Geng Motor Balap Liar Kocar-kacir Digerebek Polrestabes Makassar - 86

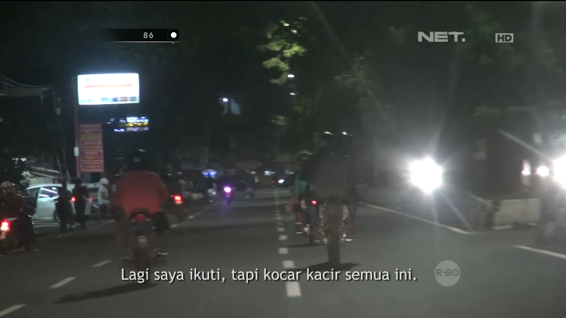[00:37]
Ada saya ikuti ini, tapi kita kocar-kacir semua ini. Ini banyak melihat hampur-hampur.
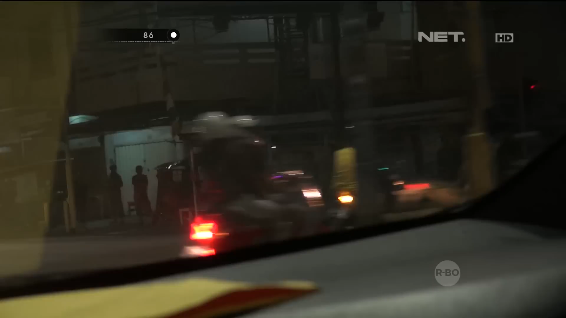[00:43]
Jadi saya merapas itu, Munan.
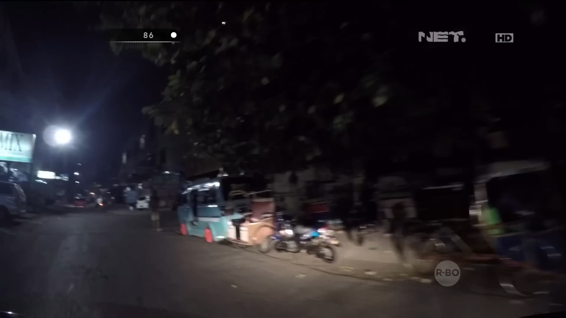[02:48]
Ada motornya, Pak? Yang ada di situ perempuan dengan laki-laki baju kuning.
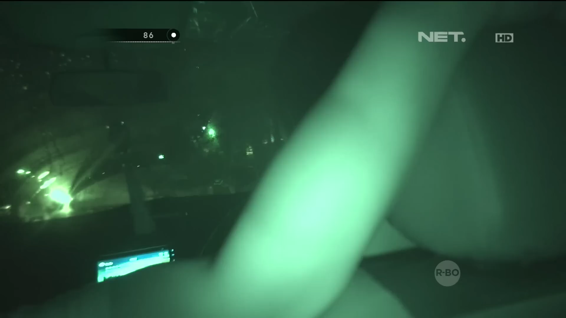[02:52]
Jadi pelan-pelan, dia yang ngarahkan, dan di situ dia ngarahkan mobil tadi.